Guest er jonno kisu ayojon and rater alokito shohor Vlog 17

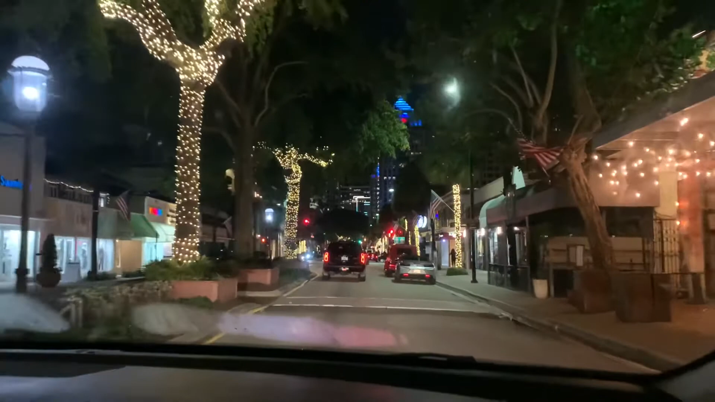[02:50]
আমরা গিয়েছিলাম ফোর্ট লরডেলের দিকে, তো ওখানে খুব সুন্দর করে সাজিয়েছে।
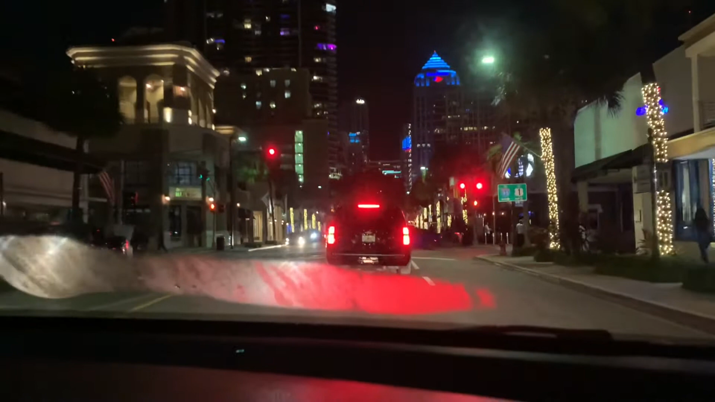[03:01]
আজম ঘুমিয়ে পড়েছিল সো ওকে নেওয়া হয়নি, আর ও নানুর বাসায় ছিল।
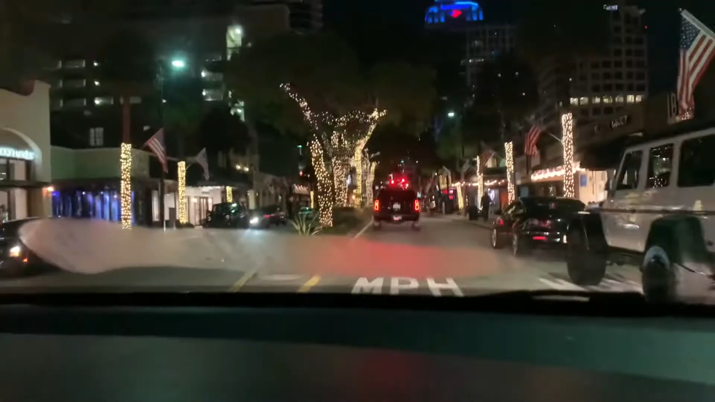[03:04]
আর এই হলিডে সিজন আসলে আমাদের রাতেরবেলা ঘুরতে খুব ভালো লাগে, যেখানে যাই খুব সুন্দর করে সাজানো, লাইটিং করা থাকে, দেখতে খুব ভালো লাগে।